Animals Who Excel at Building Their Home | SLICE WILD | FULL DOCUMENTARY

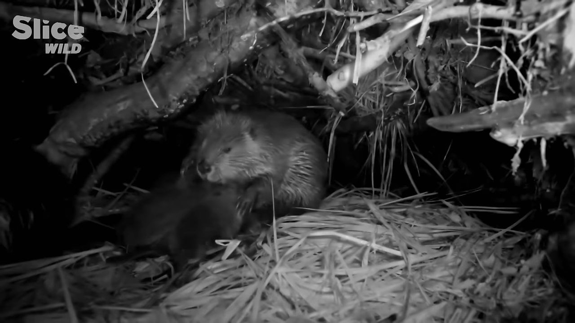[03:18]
The young beaver and his family spent the winter huddled together here, in their lodge, safe from the cold and hunger. The young beaver and his family spent the winter huddled together here, in their lodge, safe from the cold and hunger. This year's litter has just arrived.
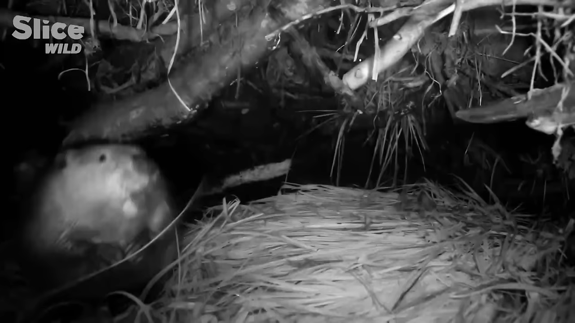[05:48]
A quick survey convinces him. This is the perfect base for renovation.
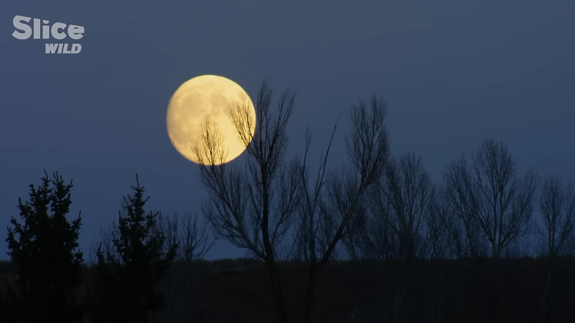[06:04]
But there's no time to lose.
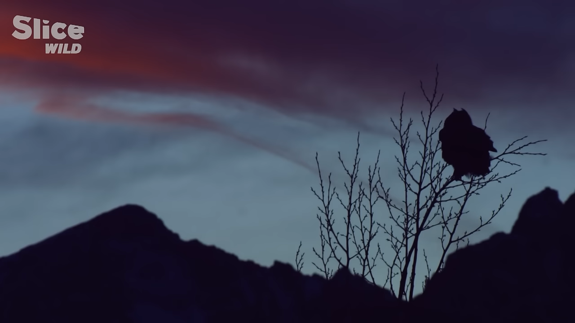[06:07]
Winter is around the corner, and there is still a lot of work to do. Especially when you're alone and inexperienced.
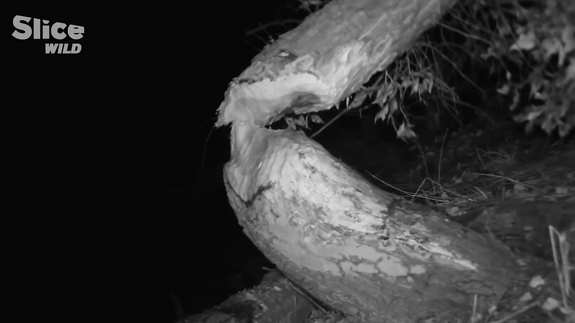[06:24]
Then again, he already has a master carpenter's tools.
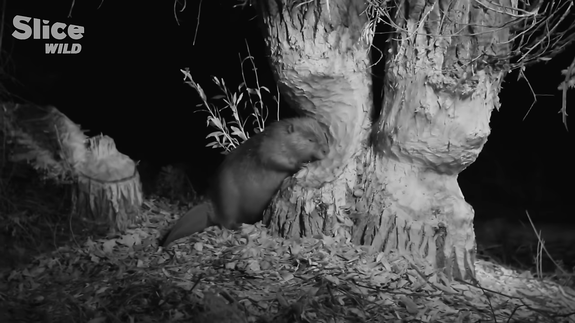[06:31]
Like these incisors, which are as strong and sharp as a chisel.